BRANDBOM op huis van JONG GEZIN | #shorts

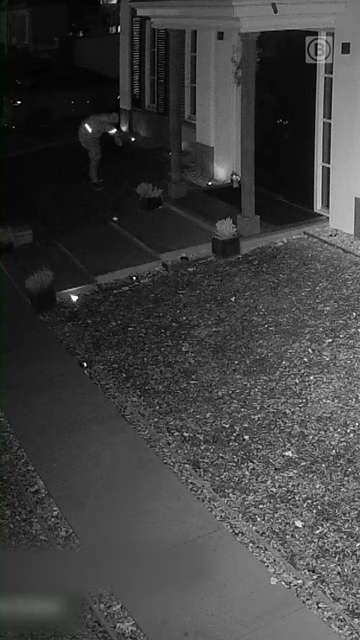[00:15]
Hij heeft een jerrycan bij zich en sprenkelt de inhoud daarvan tussen de auto van de bewoners en de voordeur.
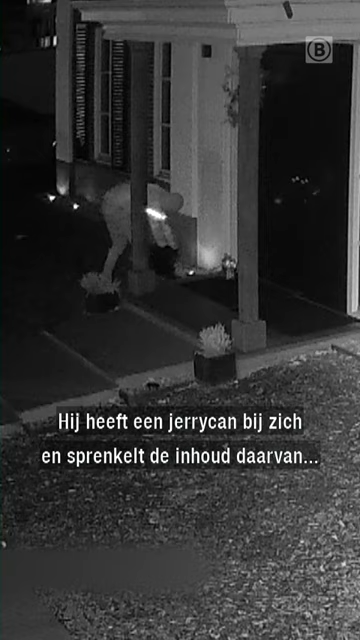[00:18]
Zodra hij een vuurtje erbij houdt...